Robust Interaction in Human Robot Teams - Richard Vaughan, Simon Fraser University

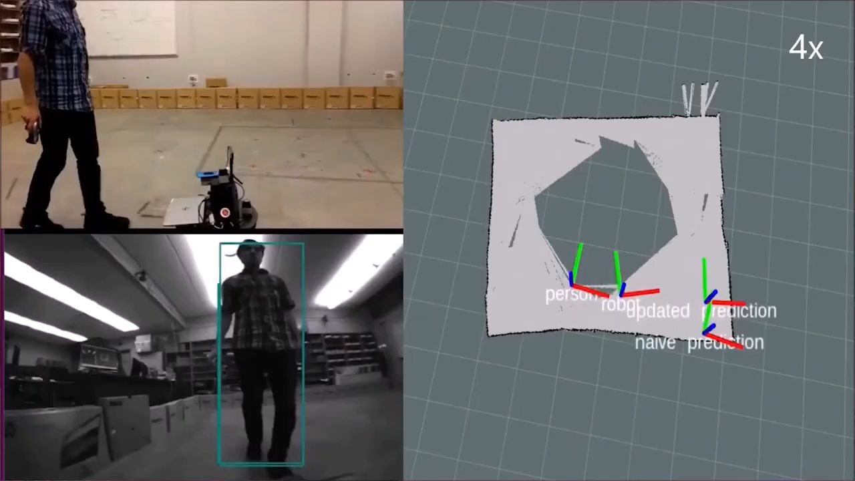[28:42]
So, here's our first cut of this, and this is the first time anybody's done this. So, this robot is following Pyam, but it's doing it from the front. In this case, it's very easy to figure out where it's going to go. He thinks, well, I'm going to assume that Pyam's going to go straight until there's an obstacle, and then he's going to turn around the obstacle.